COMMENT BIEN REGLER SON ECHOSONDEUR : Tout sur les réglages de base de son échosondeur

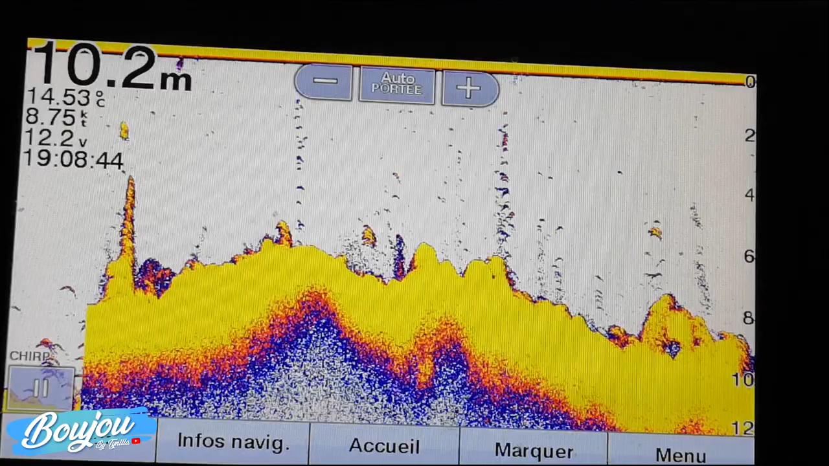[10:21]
On screen: depth 10.2 m, water 14.53°C, speed 8.75 kn
la sensibilité comment il se fait toujours très facile chez garmin vraiment les menus sont super bien organisés
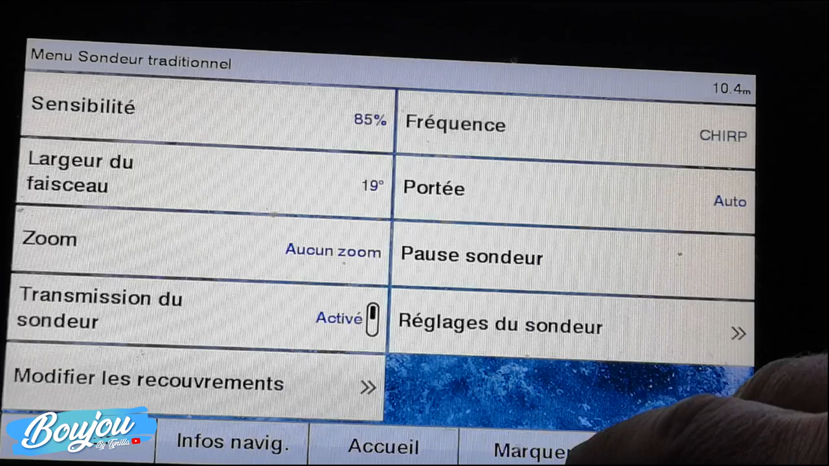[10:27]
donc je rentre dans le menu je vais dans les réglages du sondeur là je vais aller dans les options avancées
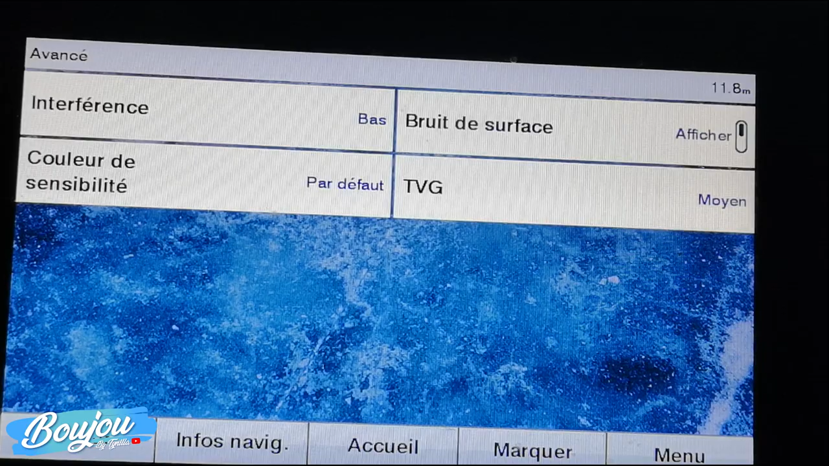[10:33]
et j'ai ici couleur de sensibilité donc voyez qu'on est par défaut c'est à dire en gros on est à zéro et voilà vous voyez là ici très très bien ce que ça peut donner si je monte
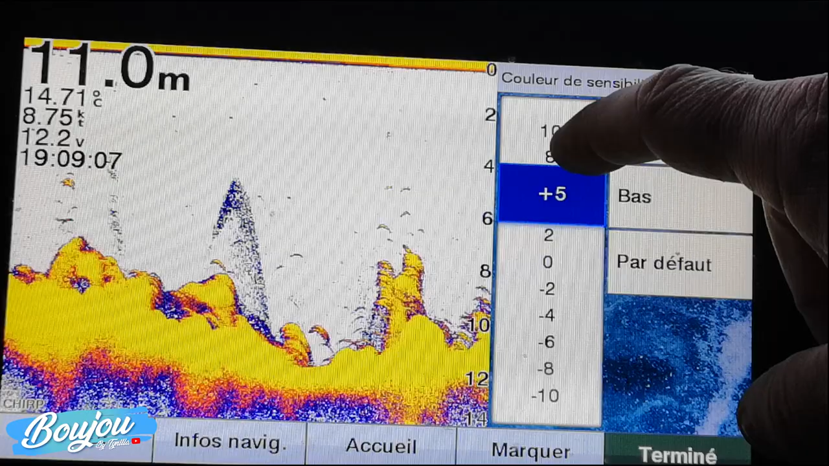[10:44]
On screen: depth 11.0 m, speed 8.75 kn
très très haut et bien vous voyez que le contraste est très très très très fade et
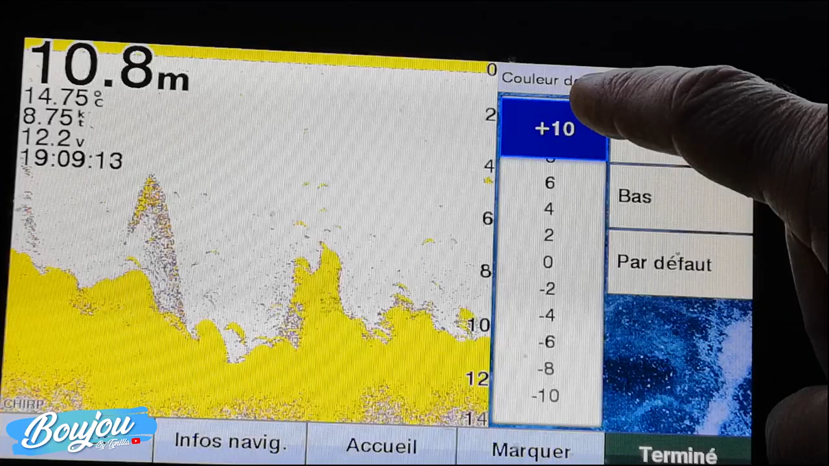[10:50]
On screen: depth 10.8 m, water 14.75°C, speed 8.75 kn
si je descends très très bas je vais avoir un contraste très très marqué dans mes couleurs donc moi j'aime bien pour pouvoir bien distinguer mes échos augmenter la sensibilité
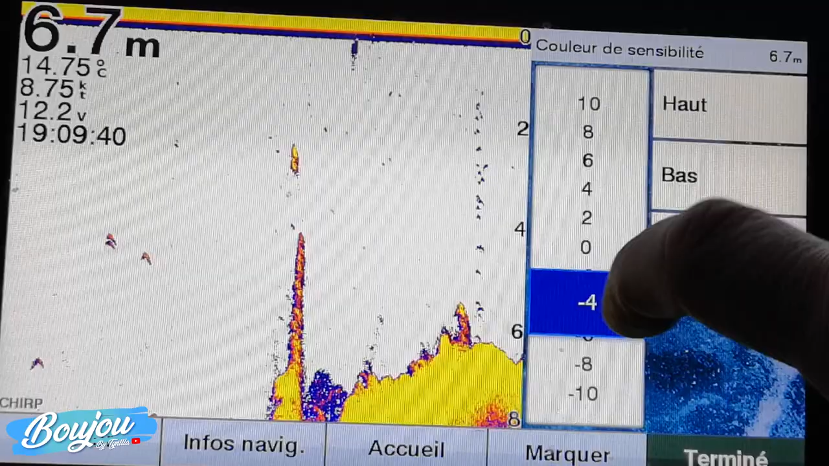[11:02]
On screen: depth 6.7 m, water 14.75°C, speed 8.75 kn
augmenter ça veut dire diminuer donc là par exemple moins 4 ça me semble pas mal hop moins 5 alors vous allez ajuster ce niveau de contraste en fait on est là on est plus sur la sensibilité de la sonde comme on était avant nous sommes là sur les
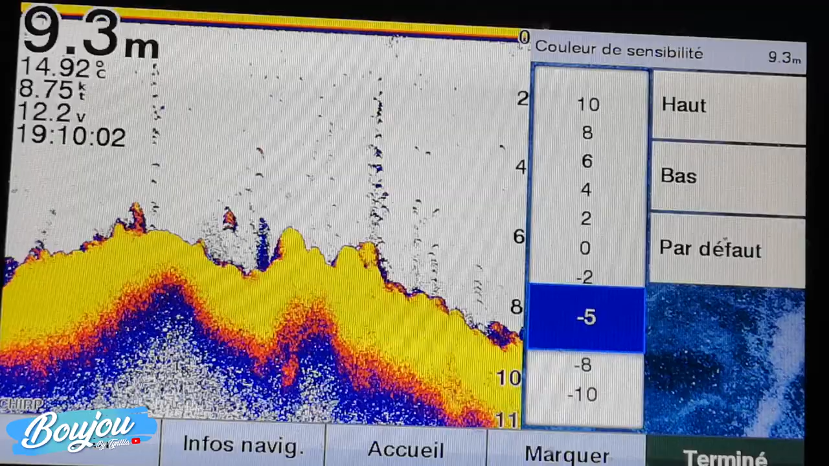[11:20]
On screen: depth 9.3 m, water 14.92°C, speed 8.75 kn
contrastes de couleurs qui vous permet d'augmenter l'intensité l'intensité augmentez pas trop parce que vous voyez que là tout devient très
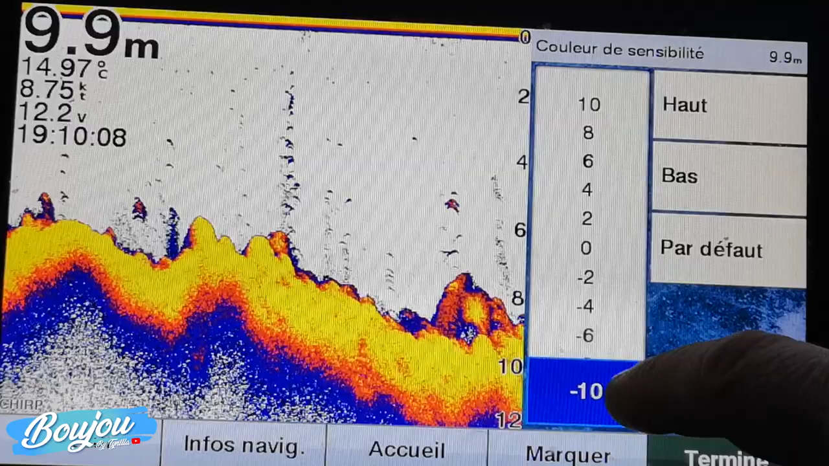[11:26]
On screen: depth 9.9 m, water 14.97°C, speed 8.75 kn
très sombre il faut distinguer aussi l'importance des poissons vous vous rappelez ce que je vous ai expliqué une large bande
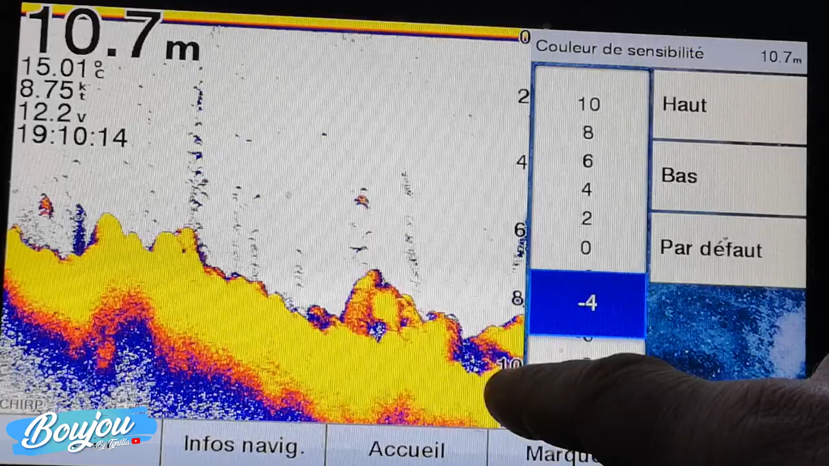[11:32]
On screen: depth 10.7 m, water 15.01°C
jaune comme ça là puisque je suis dans les couleurs on va y revenir après jaune ça veut dire que là j'ai un fond très très dur si j'ai un écho
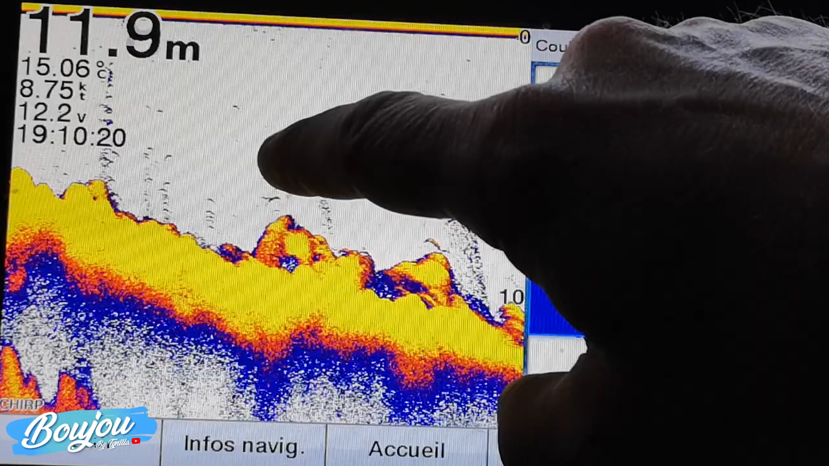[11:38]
On screen: depth 11.9 m, water 15.06°C, speed 8.75 kn
comme ici qui est jaune ça veut dire que j'ai un gros poisson si j'ai un écho qui est bleu comme ici ça veut dire que j'ai un petit poisson donc ça ça vous permet de distinguer en fait la taille des poissons qui peut y avoir en fonction de la
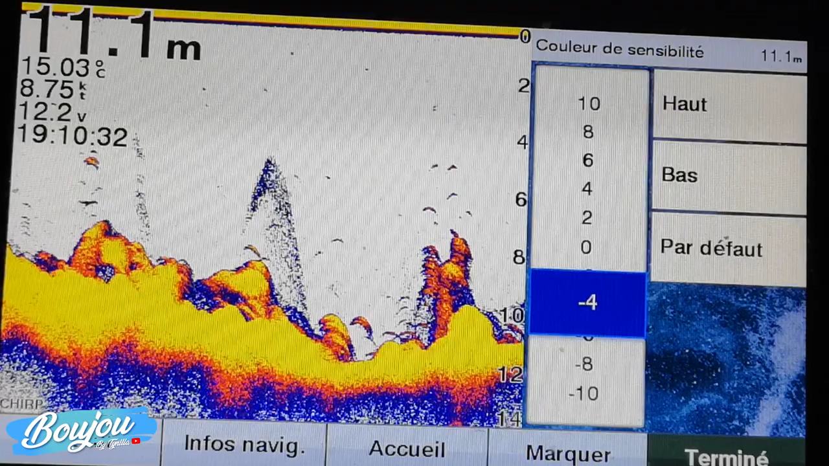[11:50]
On screen: depth 11.1 m, water 15.03°C, speed 8.75 kn
puissance de l'écho donc voilà trouver le bon compromis voyez quand moi je trouve que quand on augmente trop là les teintes sont se mélangent un petit peu voilà je pense que à moins 4 je suis
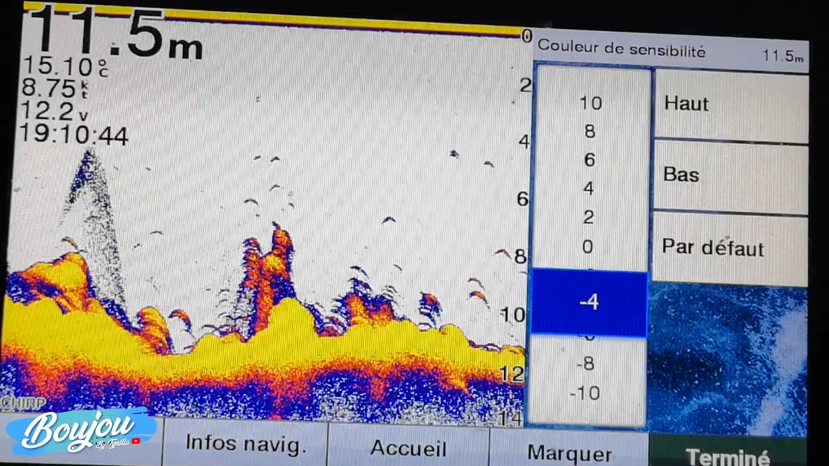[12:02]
On screen: depth 11.5 m, water 15.10°C, speed 8.75 kn
pas mal allez moins 4 moins 5 après voilà ça dépend un petit peu de vos vos yeux vos habitudes mais ça c'est très très très important aussi pour bien marquer et certains me disent de temps en temps ne pas
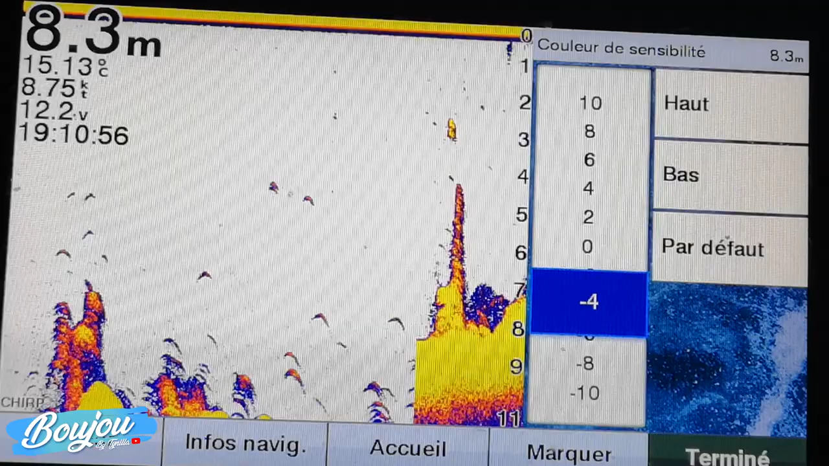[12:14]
On screen: depth 8.3 m, water 15.13°C, speed 8.75 kn
bien voir dans dans leur sondeur et ben c'est souvent aussi cette problématique là donc là voilà
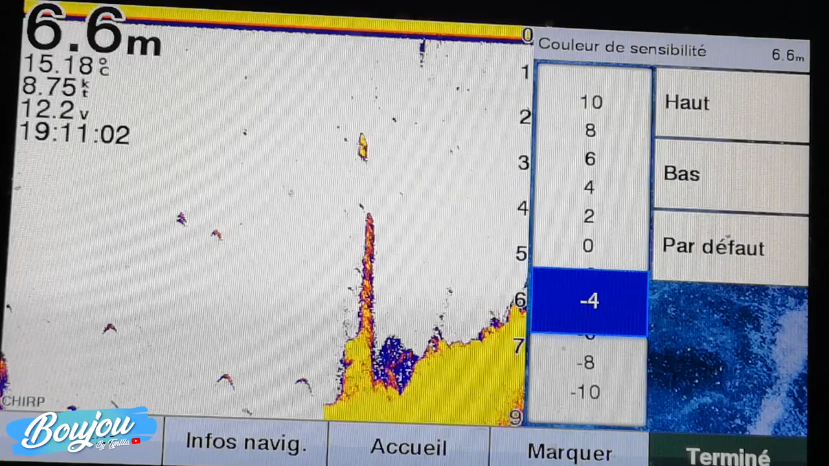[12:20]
On screen: depth 6.6 m, water 15.18°C, speed 8.75 kn
j'ai terminé je reviens et là vous voyez que je commence à avoir un sondeur qui est pas mal du tout du tout
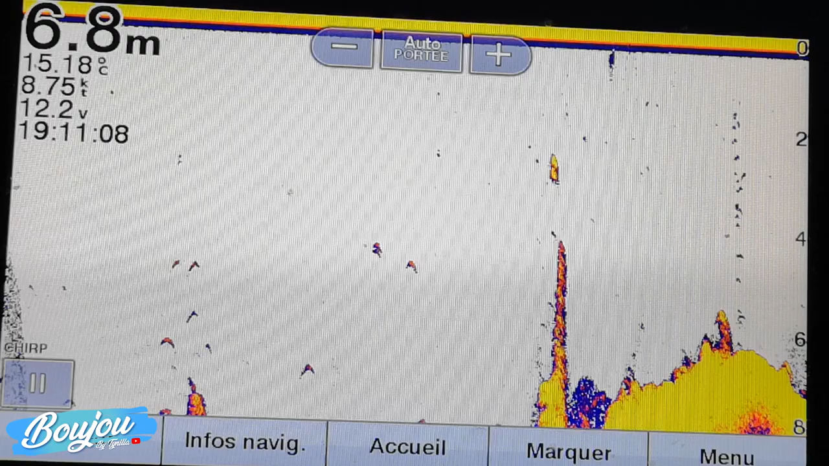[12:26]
On screen: depth 6.8 m, water 15.18°C, speed 8.75 kn
en termes de détection allez un des réglages qui est pour moi hyper important mais qui est vraiment très